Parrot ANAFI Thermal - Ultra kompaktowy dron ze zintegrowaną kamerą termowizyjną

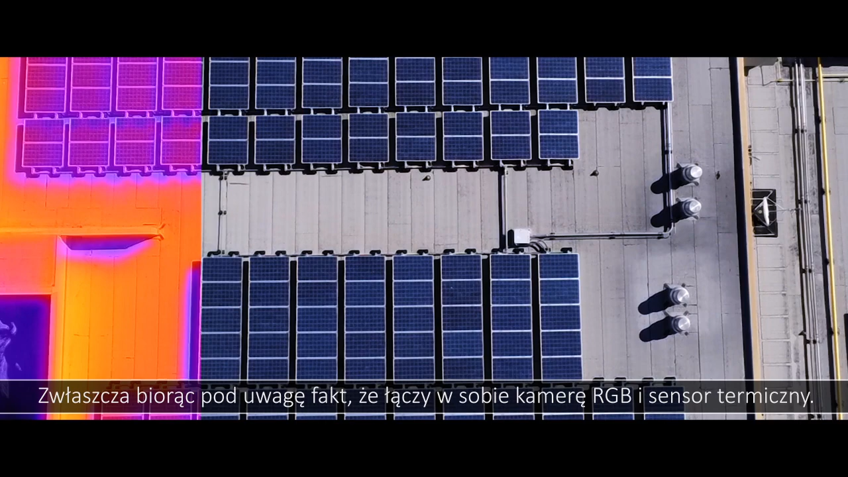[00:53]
And the fact that you combine the RGB sensor with a thermal sensor all on the same payload is a huge plus.
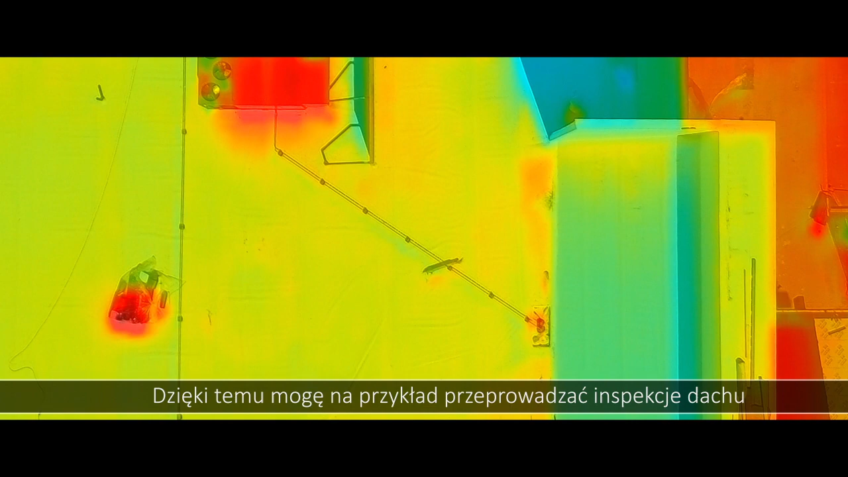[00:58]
I can now do inspections of a roof, for example,